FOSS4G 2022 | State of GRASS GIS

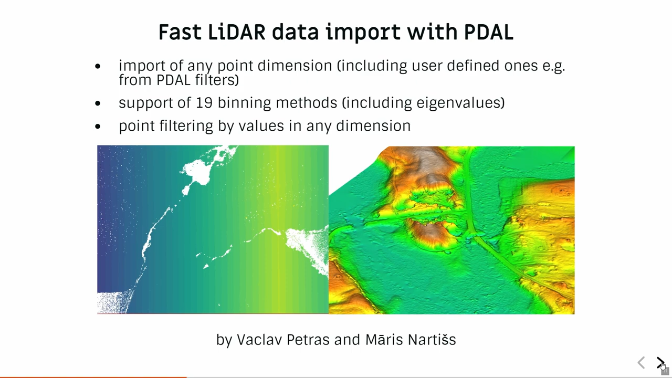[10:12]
So, you have to the left your point cloud and to the right what comes out if you look at it in 3D view. And like this, it is pretty easy to deal with huge point clouds, PDAL is very or Poodle pronounced in US as far as I know. It is then pretty easy to turn this into raster data to then further work on that.